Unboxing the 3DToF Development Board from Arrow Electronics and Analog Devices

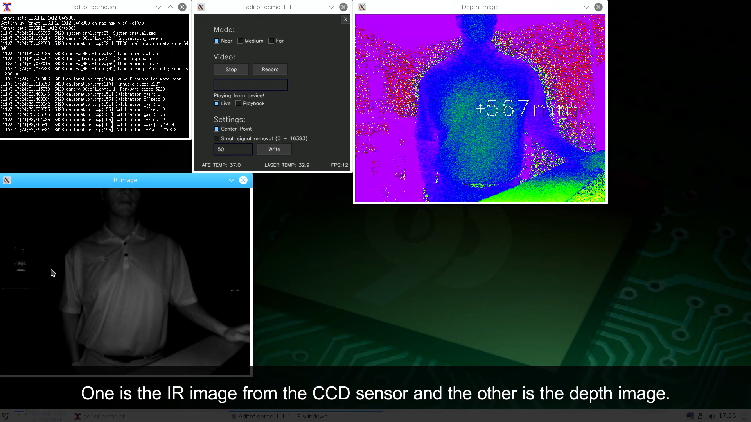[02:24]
One is the IR image from the CCD sensor, and the other is the depth image.
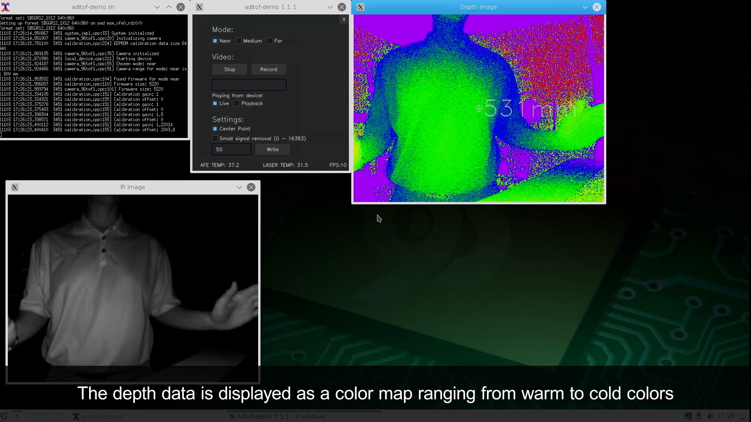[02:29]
The depth data is displayed as a color map ranging from warm to cold colors as the distance from the camera increases.
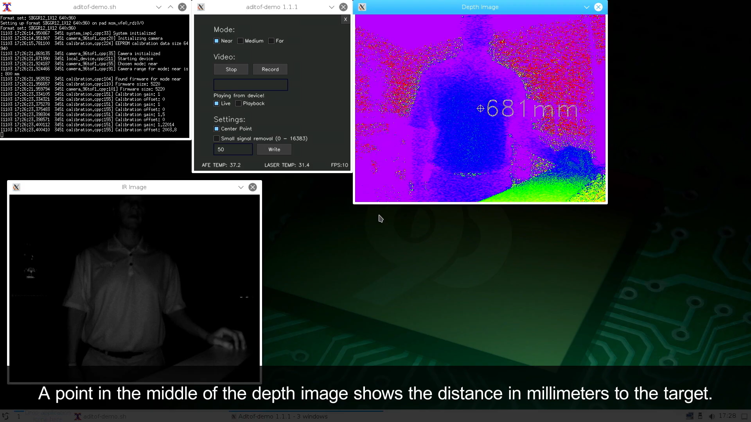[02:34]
A point in the middle of the depth image shows the distance in millimeters to the target.
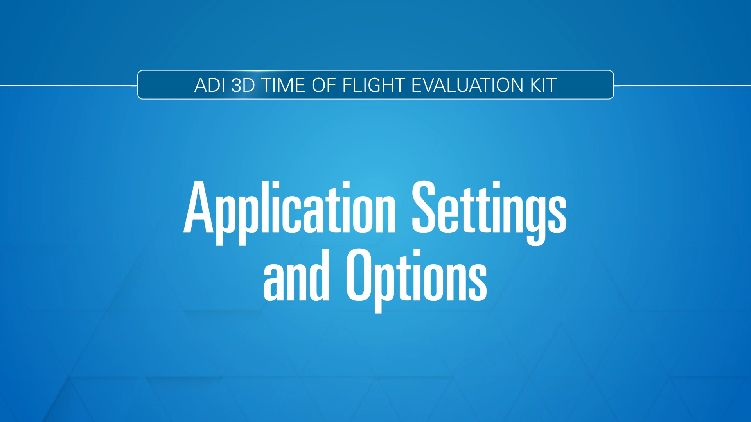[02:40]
There are three operating modes the user can select that determine the range of the system.
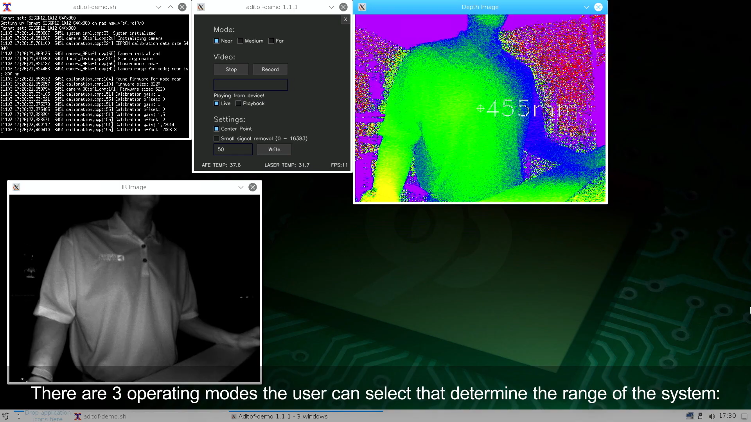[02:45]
Near, 25 centimeters to 80 centimeters.
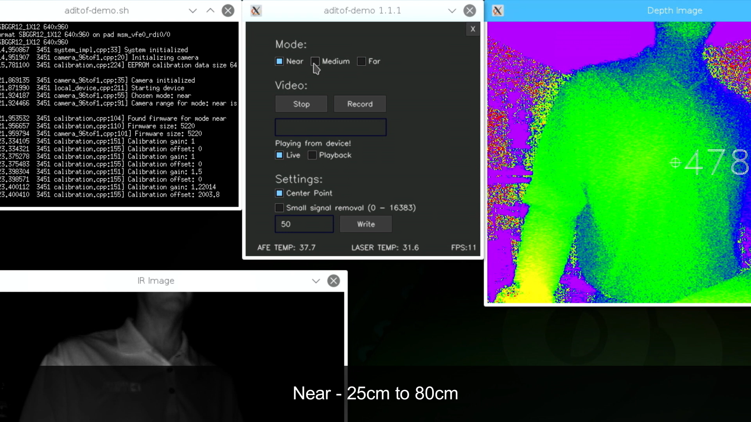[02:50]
Medium, 80 centimeters to 3 meters. And far, 300 centimeters to 600 centimeters. You can record a live stream and play it back later.
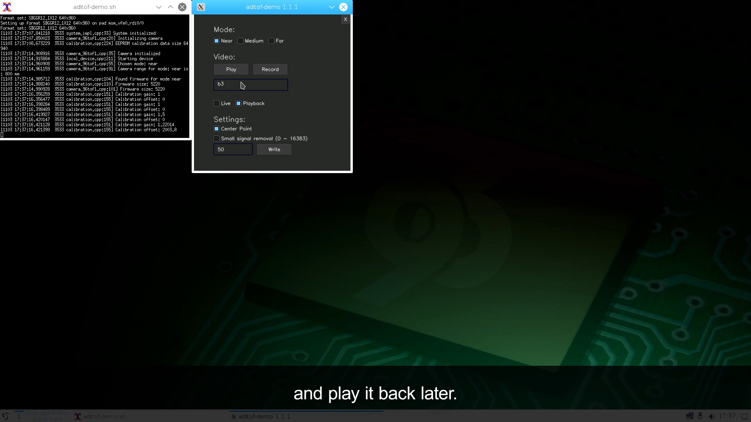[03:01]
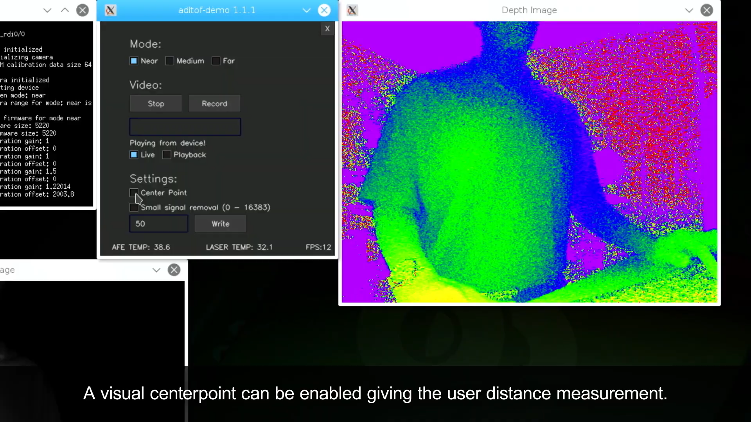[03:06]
A visual center point can be enabled given the user distance measurement.